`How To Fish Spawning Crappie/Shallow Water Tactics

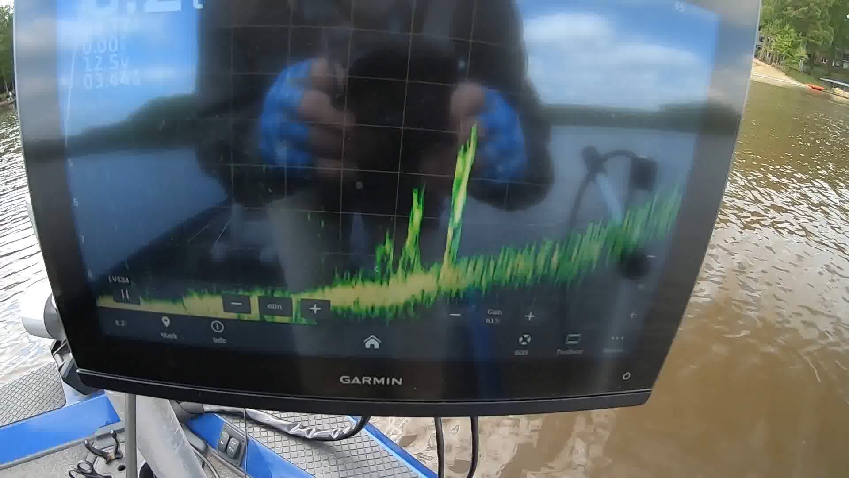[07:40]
here 35 feet that's where he come from so i don't see any fish there look
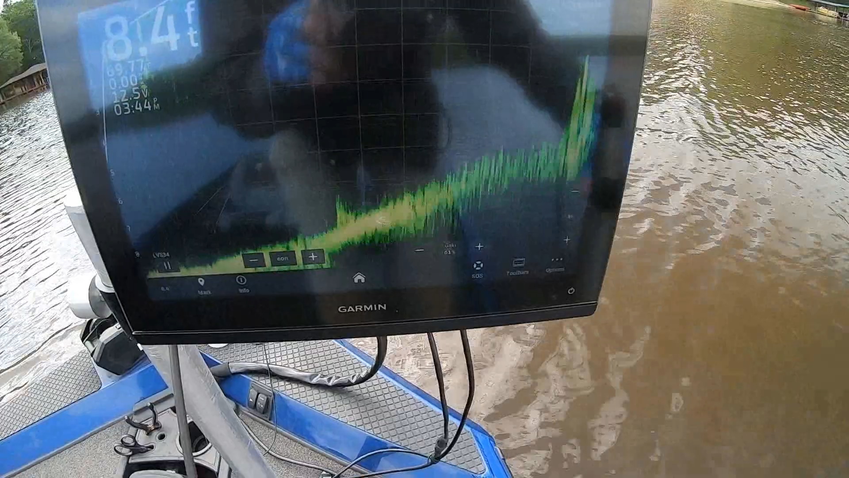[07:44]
On screen: depth 8.4 ft
i just moved my handle here just a little bit there's two
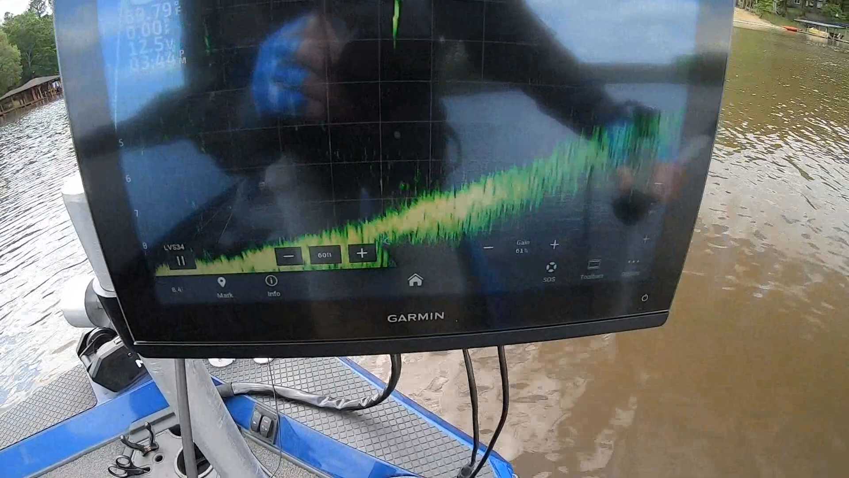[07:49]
i'm going to the left i'm going left i see there's one look look at that one
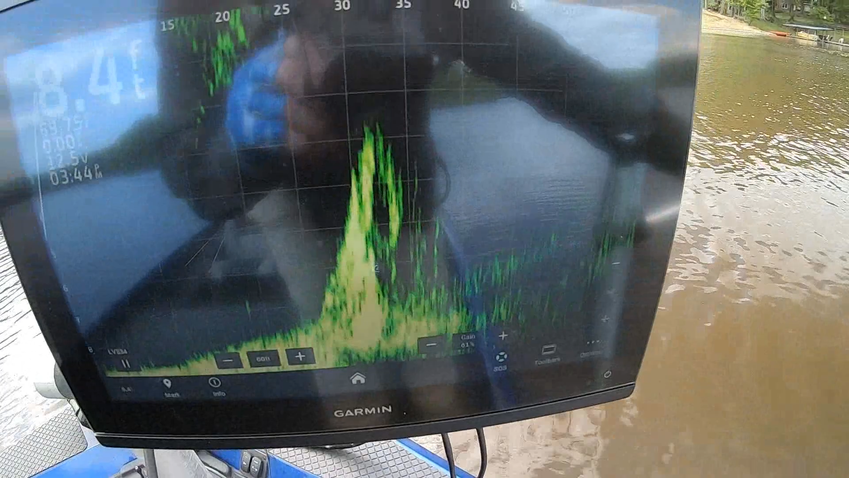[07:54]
i haven't caught nothing there yet there's a little one past that see there look this one's back here
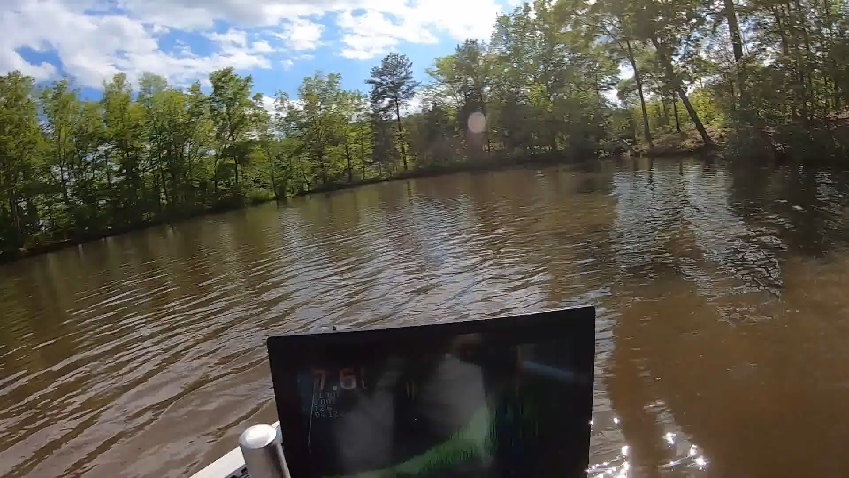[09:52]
up right here this is the bank going up
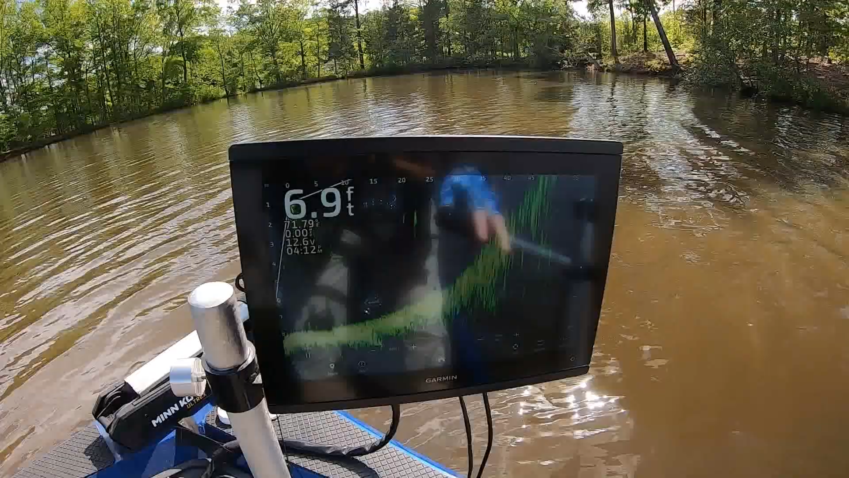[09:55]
On screen: depth 6.9 ft
so it's six foot let's look at in front of me so i haven't looked around here yet just came around the corner nothing out through there to my left
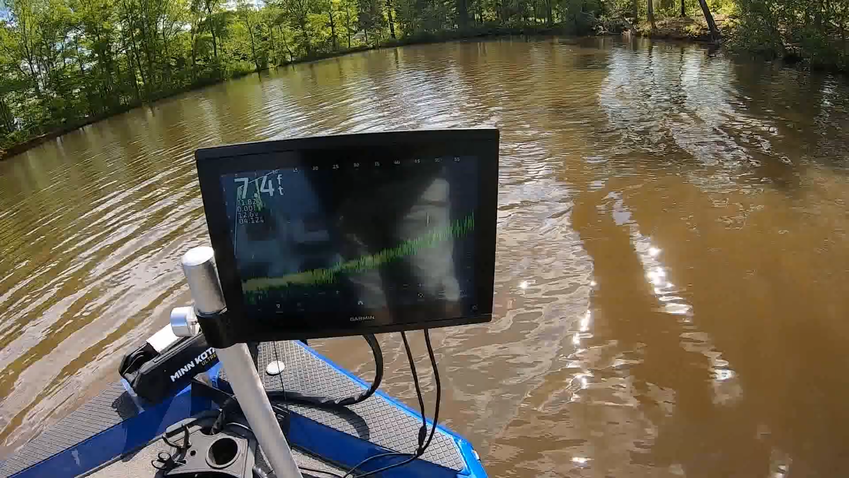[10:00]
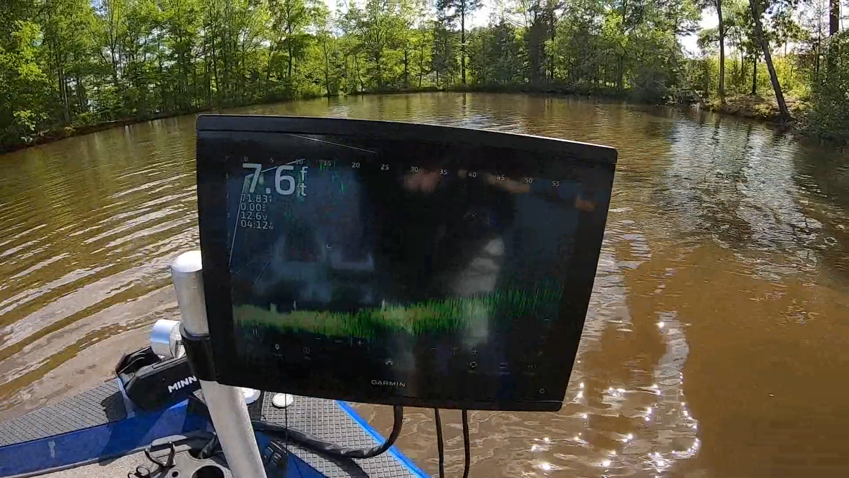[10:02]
On screen: depth 7.6 ft
that's a like a pole right there down here's one fish right there that's how that was it was close to a stump like i had to suspend it and i threw at it
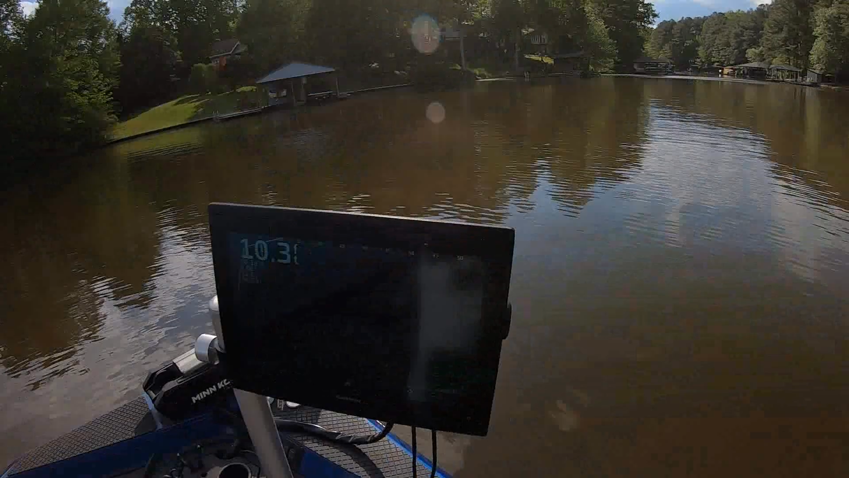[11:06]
um but it does help to look around let's see here's some fish here about i think they're small crappy they're
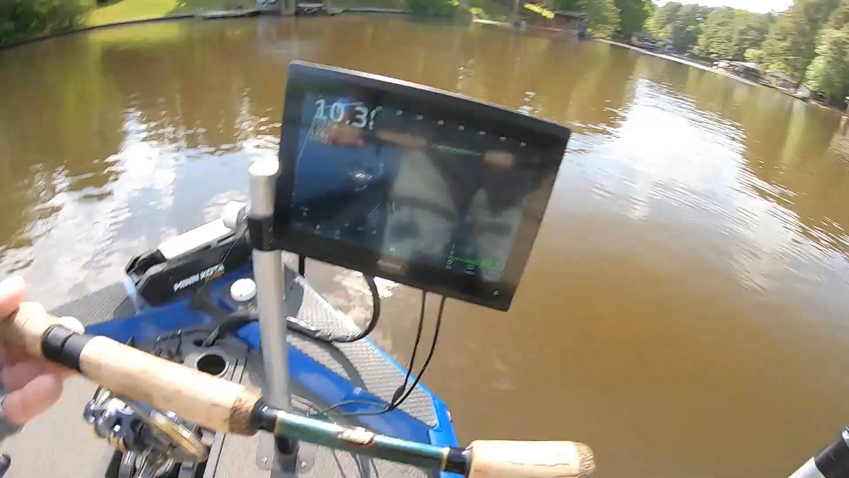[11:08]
out here in 10 foot i'm seeing that right off and i think they're crappy
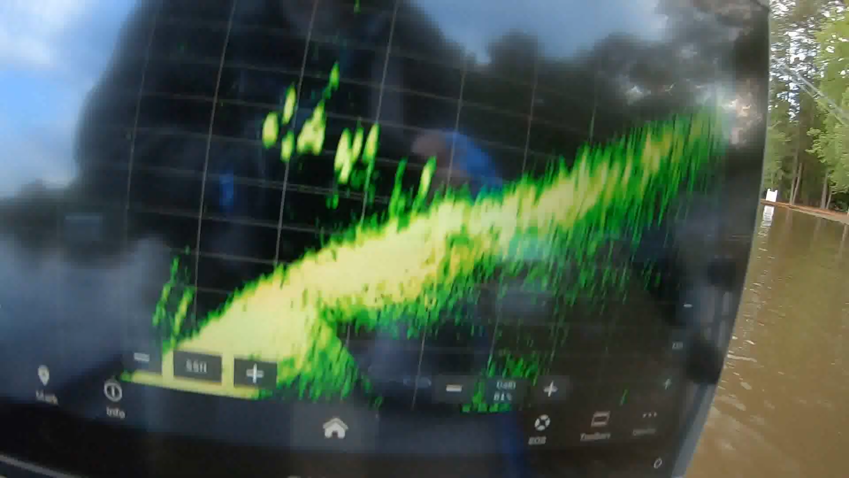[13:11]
the stump right there stumps right there so i pulled them off that stump
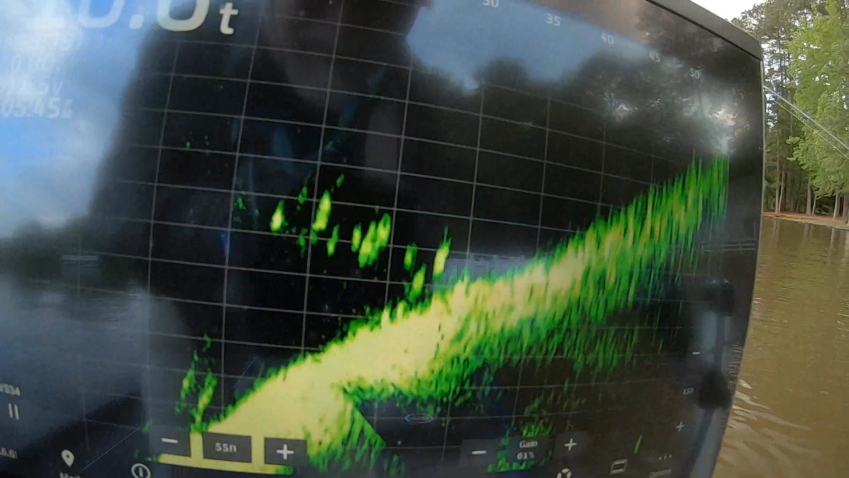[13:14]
and it's a little group of them there that's the most i've seen on one stump they're scattered now there wasn't a ball in that little piece of stump it ain't much of a